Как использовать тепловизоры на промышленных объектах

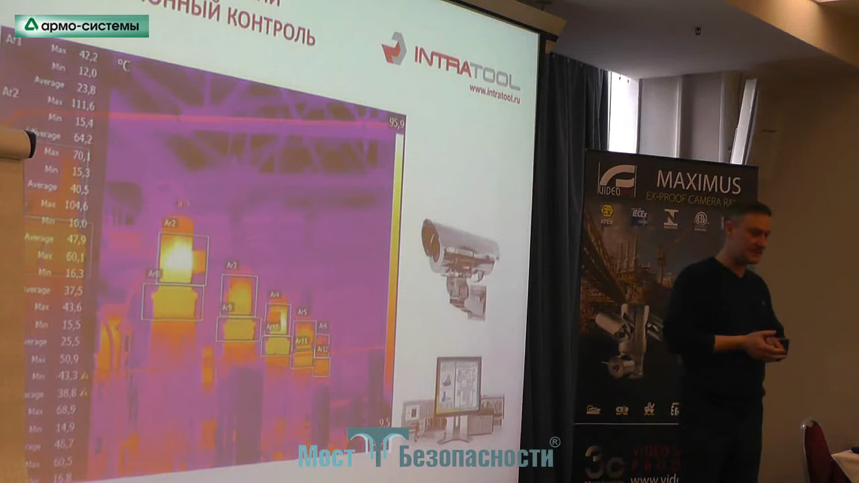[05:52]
кусочек белого малярного скотча, и мы тогда сможем эту температуру снять. Но, к сожалению, оператор, который ходит с ручным тепловизором, не всегда адекватно может эту информацию получить. Увы, я. Итак, стационарные тепловизоры. Они известны нам по системной безопасности.
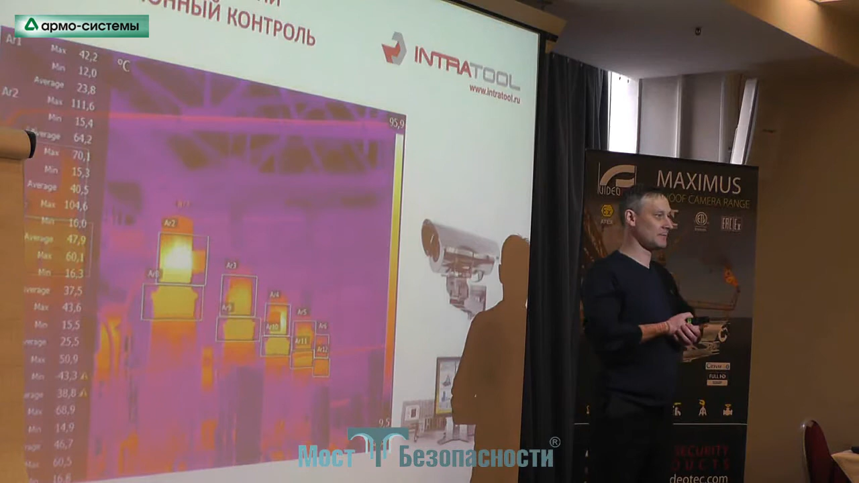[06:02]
Когда мы устанавливаем их на периметрах, пытаемся обнаруживать диверсантов на чешей-пухейшей, которые там ползут и пытаются какую-то гадость нам сделать.
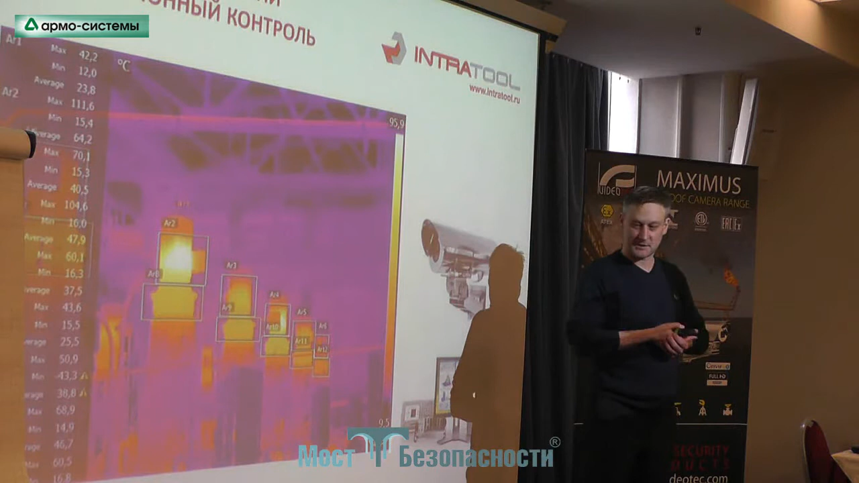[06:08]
Но это как раз возможность обнаружения.
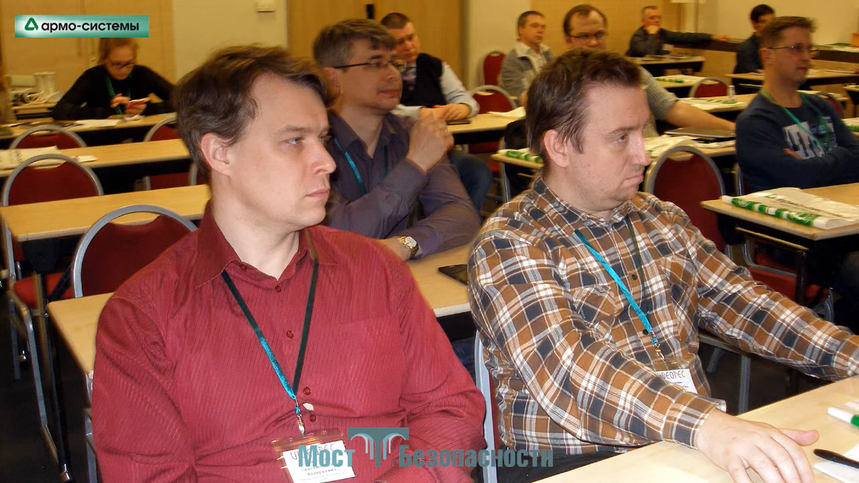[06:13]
Наша задача не обнаружить, а получить больше информации. И вот, когда мы имеем тепловизор стационаров, который выглядит так же, как и обычная видеокамера,
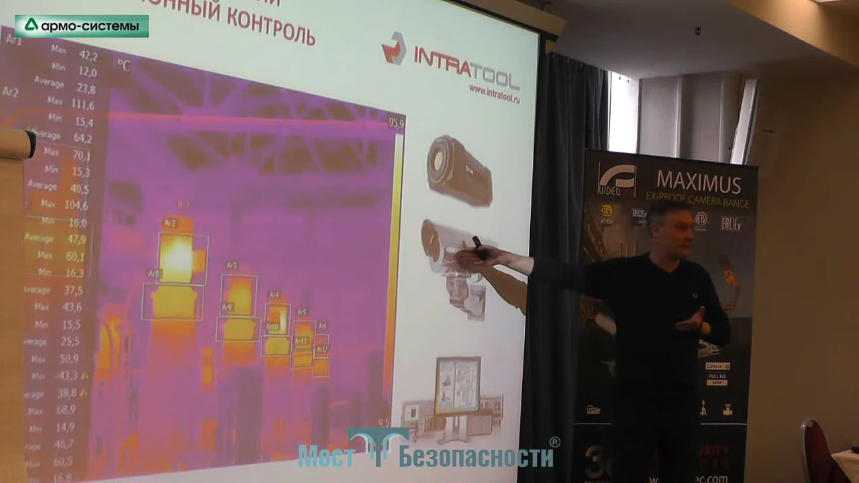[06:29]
On screen: scale top 95.9°C
она может быть установлена в оболочку защиты, которая защищает этот тепловизор от агрессивной среды, либо от тепла, либо это взрывобезопасная оболочка.
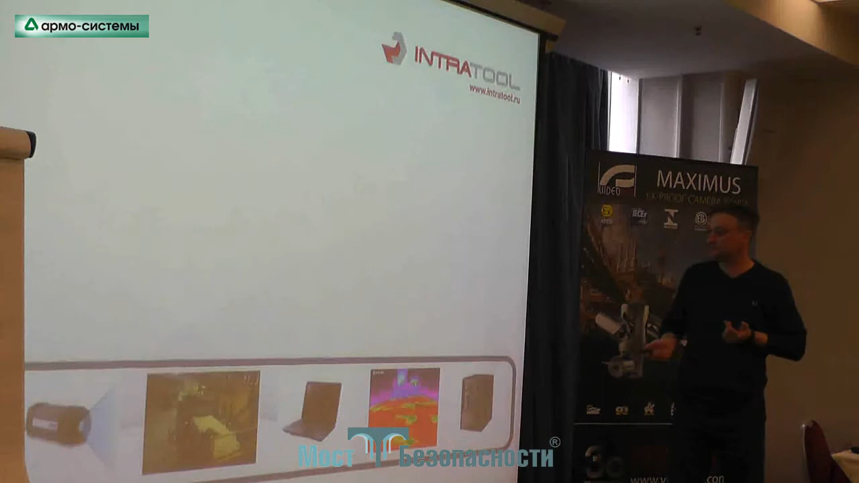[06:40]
Мы можем получить что? Мы можем получить несколько десятков тысяч, грубо говоря, пирометров.
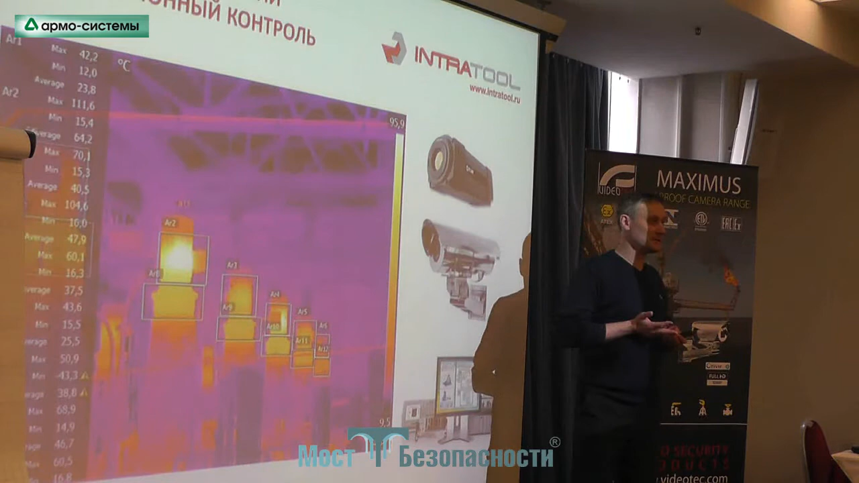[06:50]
В поле зрения, например,
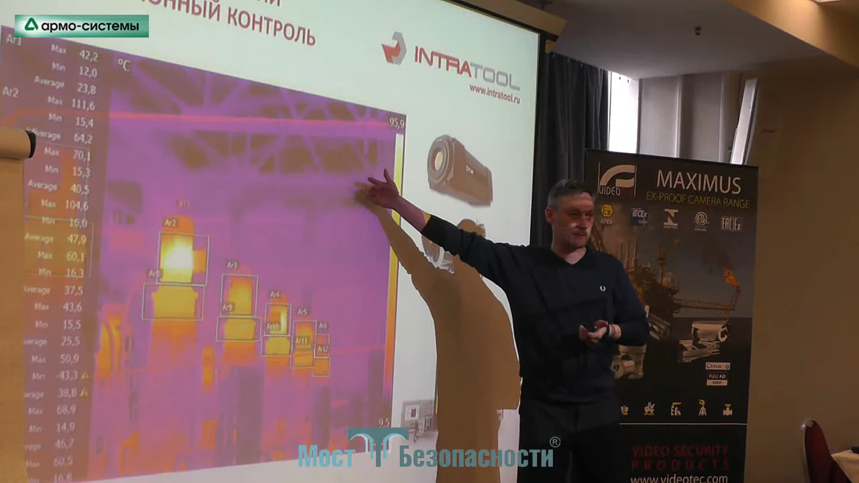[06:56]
матрица вот этого изображения, 640 на 480. Кто умеет быстро перемножать?
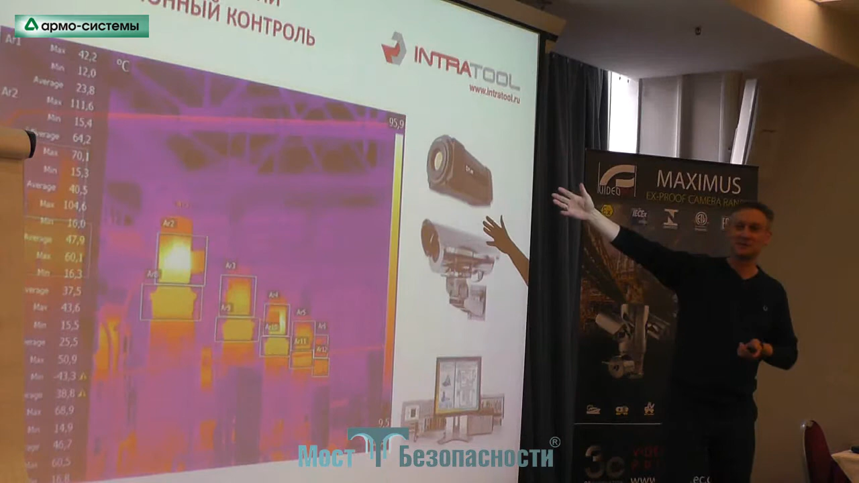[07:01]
Сколько это у нас десятков? Сколько это сотен тысяч пирометров? По сути, это точек измерения. Мы в каждой точке индивидуально можем получить информацию о температуре.
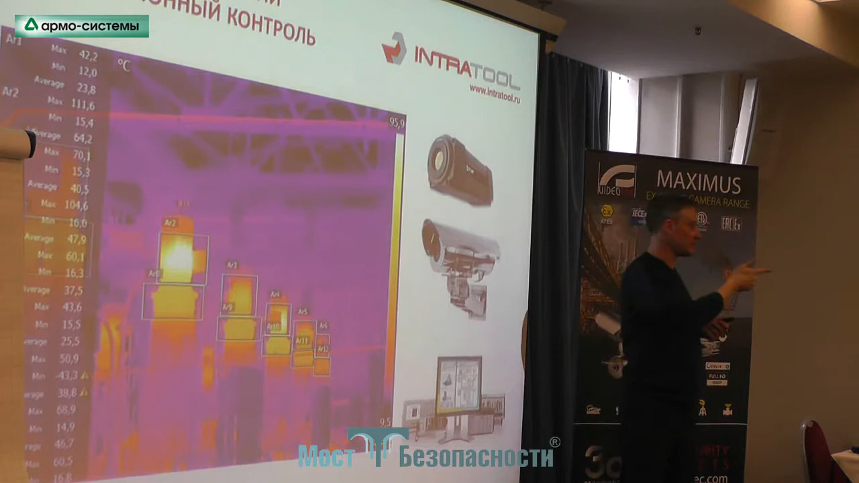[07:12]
Как обычно пирометры точечно меряют температуру? У нас их несколько сотен. Значит, вот на примере этой картинки, какие-то есть вертикальные навыки, то есть это электродвигатели, это редукторы, и идут валы,
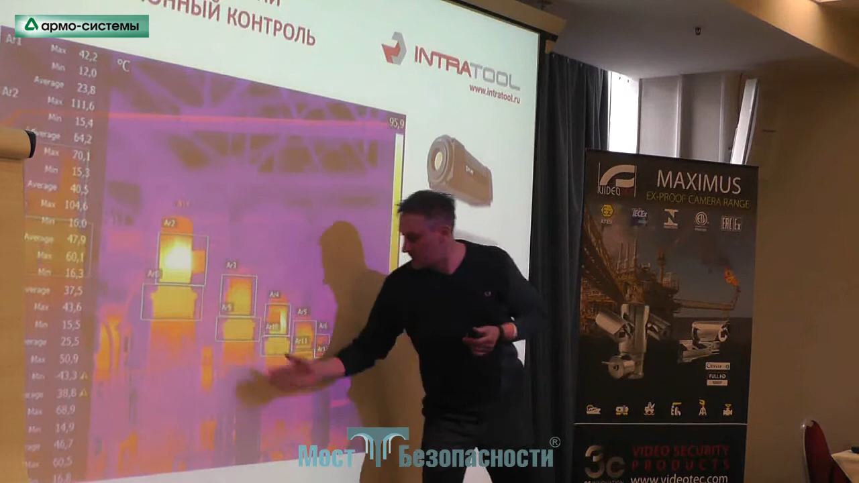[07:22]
которые где-то что-то там перекачивают, перемещают какие-то жидкости в технологии. Мы можем для каждой из этих зон, в этом состоянии трансплайзере, определить индивидуальную зону.